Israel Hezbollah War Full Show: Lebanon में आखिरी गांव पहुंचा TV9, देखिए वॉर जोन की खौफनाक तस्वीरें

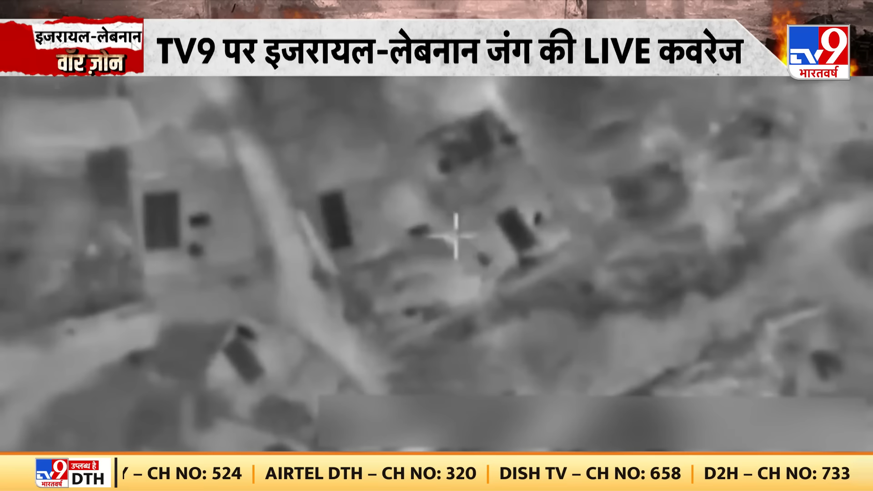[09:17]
لبنان کی طرف سے حملوں کا
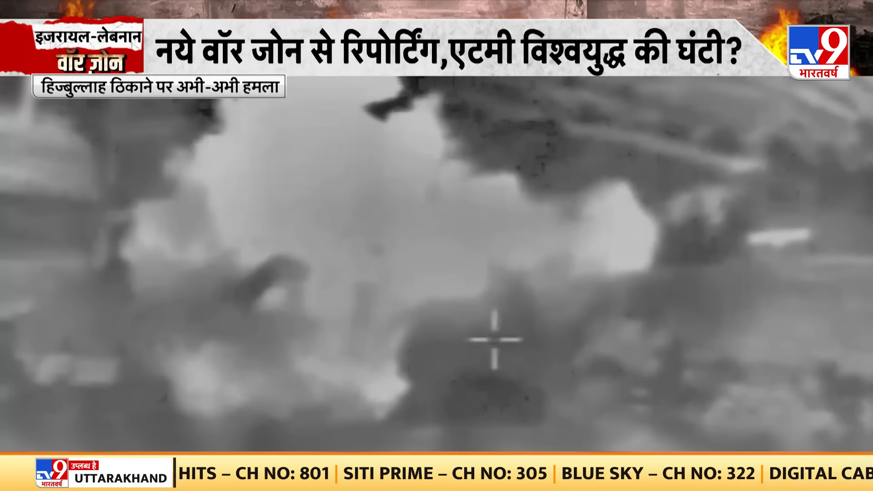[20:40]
ہوا ہے اس کی تصویریں ٹیوی نائن بھارت برش پر آپ کے سامنے ہیں اتری لبنان میں فائٹر جیٹ سے بوم گرائے گئے
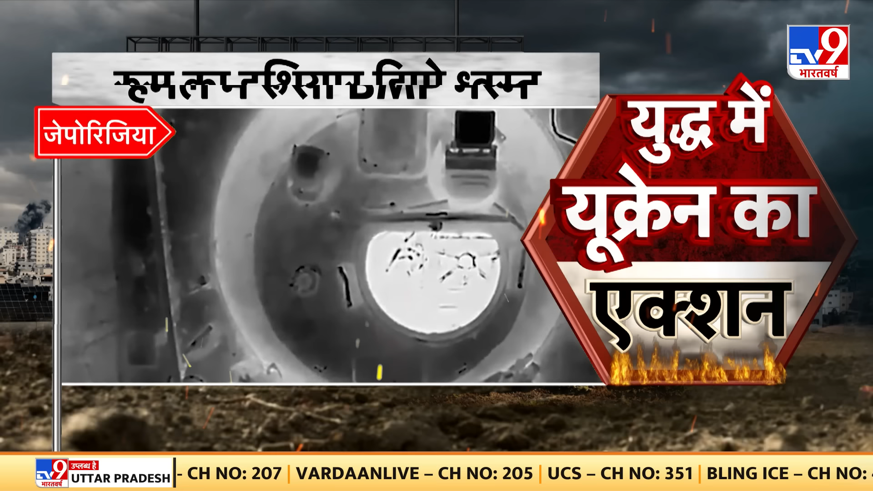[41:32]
سیپوریزیا میں یوکرینی حملے میں روس کا پی ایم پی بھاسم ہو گیا